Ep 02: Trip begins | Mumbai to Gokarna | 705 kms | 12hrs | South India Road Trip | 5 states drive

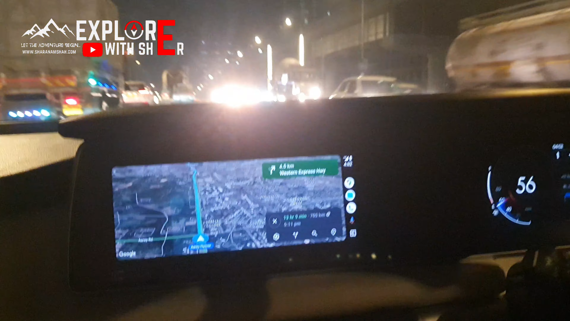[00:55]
so now it's showing 13 hours and 30 minutes and 705